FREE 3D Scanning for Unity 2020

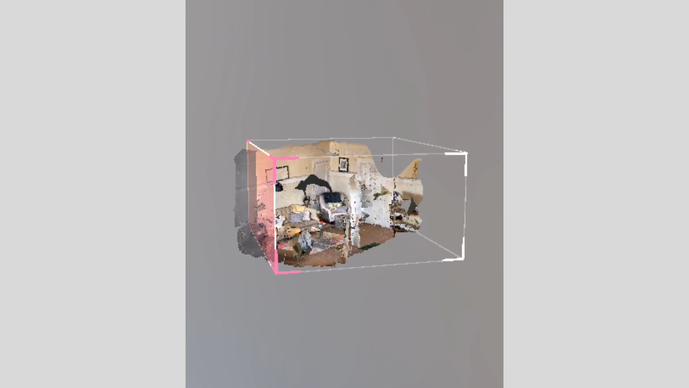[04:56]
And I will also link in the description for you to go directly to the DisplayLand website which you can have a whole overview with their own tutorials on exactly how you can do best practices, setups and much more.
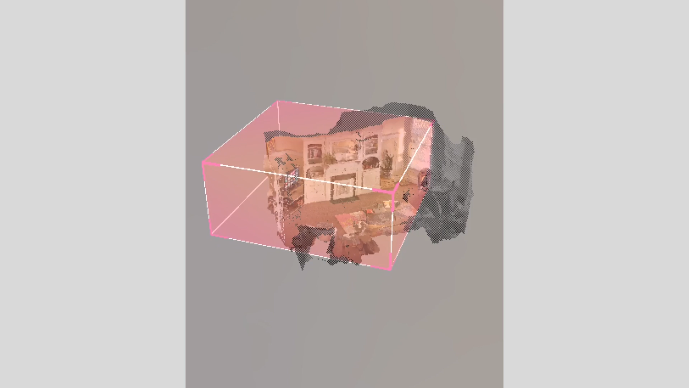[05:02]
And I will also leave a specific link for you to be directly linked to the actual application on your mobile device.
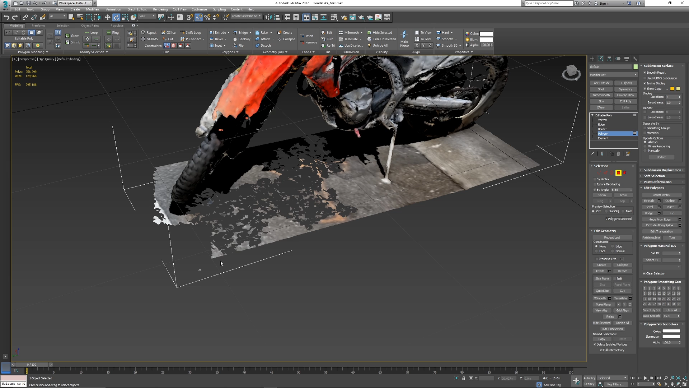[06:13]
and adjust as we can see here. Once you've got your object to an Oedipal state like this, you can choose to optimize the mesh by either re-topologizing and baking the material or textures out.